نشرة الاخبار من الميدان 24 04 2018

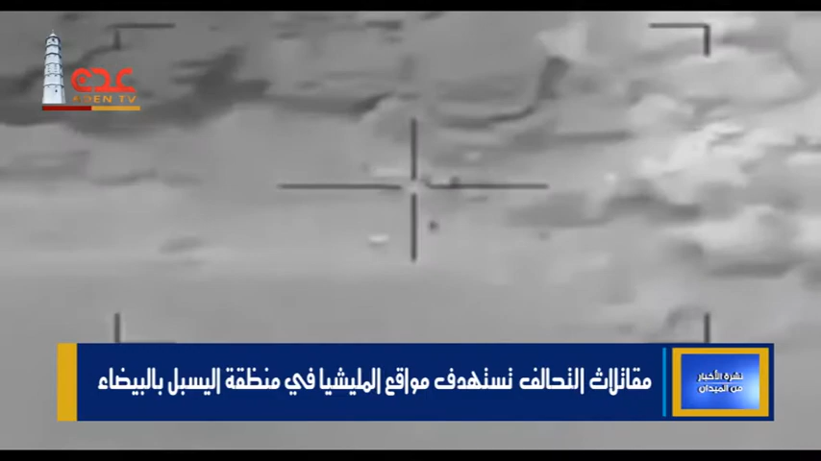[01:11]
وقالت مصادر ميدانية ان غارات جوية نفذتها مقاتلات التحالف العربي استهدفت تجمعات وآليات لميليشيا الحوثي الانقلابية في منطقة اليسبل بالسوادية شمال شرق البيضاء كما لقي قيادي بارز في ميليشيا الحوثي الانقلابية مصرعه بنيران قوات الجيش الوطني والمقاومة في منطقة قانيا على حدود محافظة
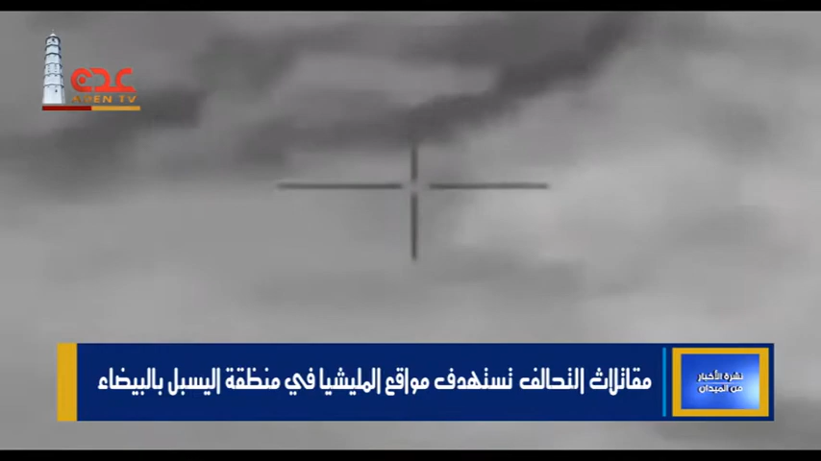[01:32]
البيضاء وقالت مصادر ميدانية ان القيادي في ميليشيا الحوثي الانقلابية المدعو ابو علي العكمي الذي عينته